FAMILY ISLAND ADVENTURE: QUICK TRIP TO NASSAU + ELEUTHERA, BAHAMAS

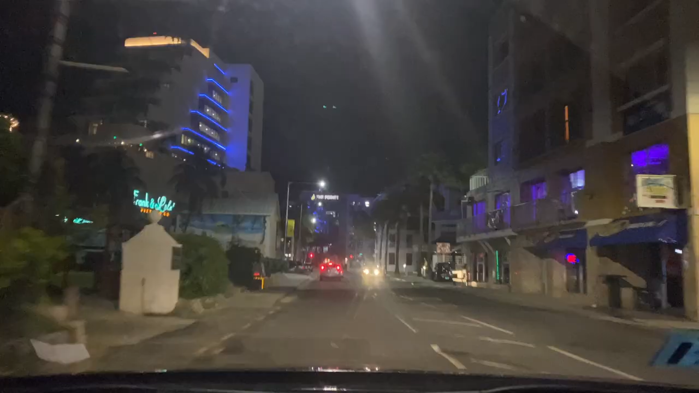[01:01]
So my flight was about 5 hours delayed, but I won't complain because, like I said, better to be safe than sorry. Landed in Nassau. Matthew picked me up from the airport, and we were headed to link up with my mom before I head to one of the smaller islands called Eleuthera for a funeral.
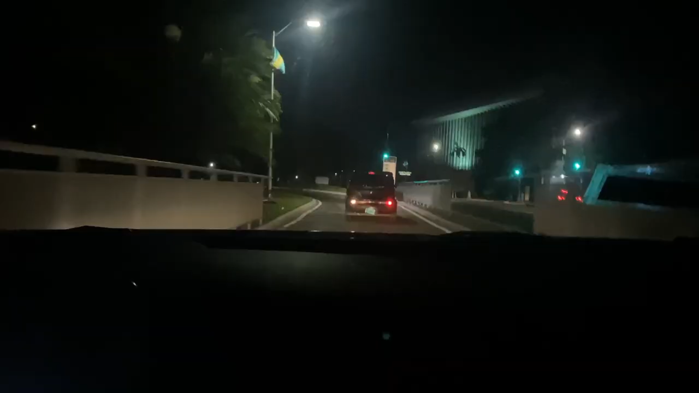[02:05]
So here we are on Paradise Island Bridge, going over PI.
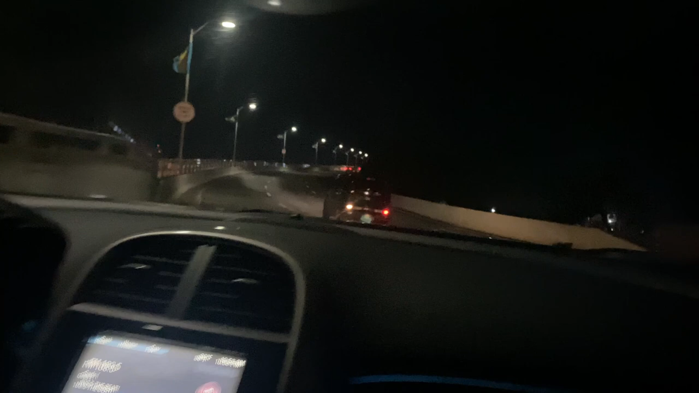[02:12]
Looking forward to going to Eleuthera, though. I went there when I was 2, so I always say I've never been before because I don't remember anything.